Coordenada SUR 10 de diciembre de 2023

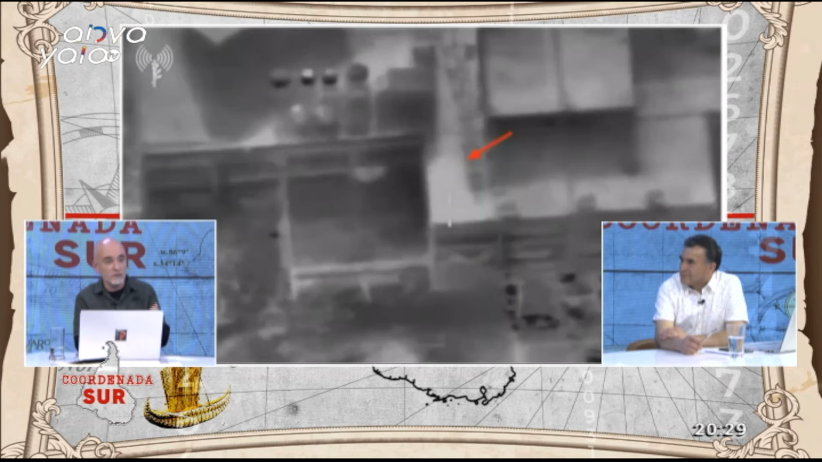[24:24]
Porque todos tienen un familiar, alguien que conoce, alguien que vive en el barrio. Hay un militante del MAS en ese edificio.